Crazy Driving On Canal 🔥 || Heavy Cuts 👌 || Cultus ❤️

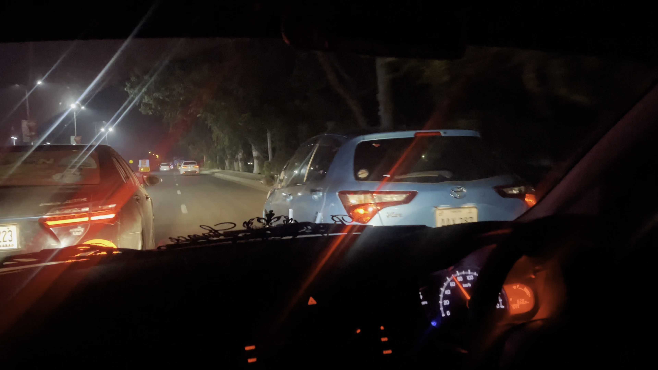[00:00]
ठहर जाओ ठहर जाओ ठहर जाओ। ओए पागल हो गए हो, ये क्या किया है भाई? इसको देख के ये अक्सर लोग मार देते हैं।
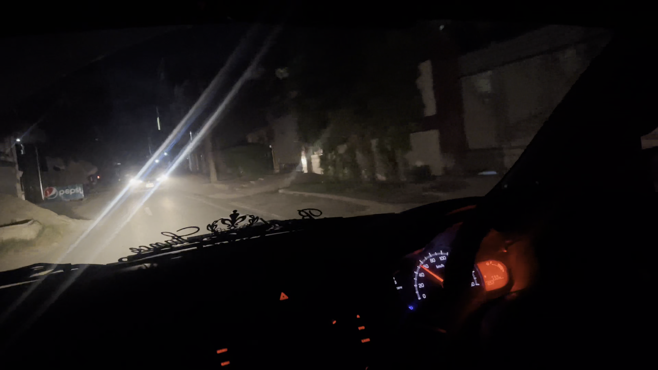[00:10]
देखो अन्नो की तरफ साला साइड में भी नहीं देखा कहाँ पे।
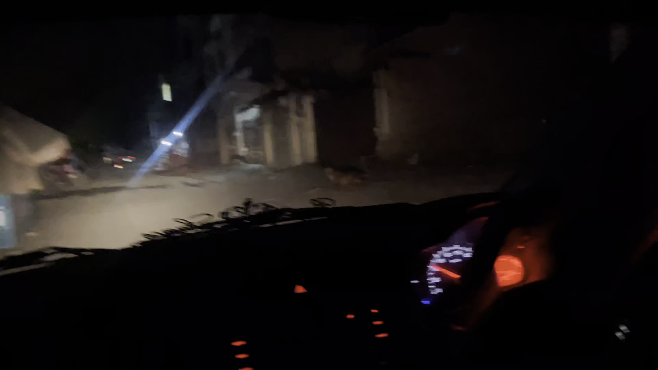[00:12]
ओए ओए ऊपर चढ़ा वो है ना,
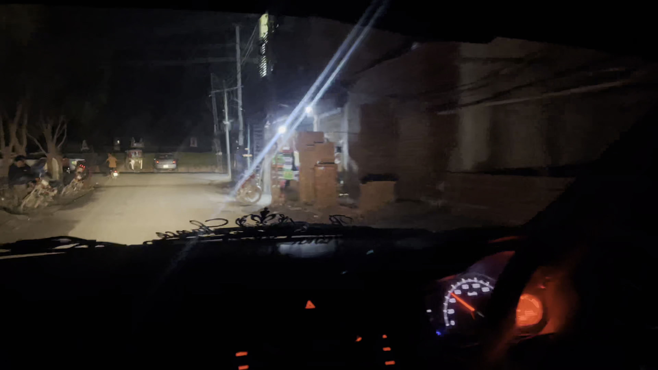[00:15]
वहां देखी थी ना उसकी ठाक आई है।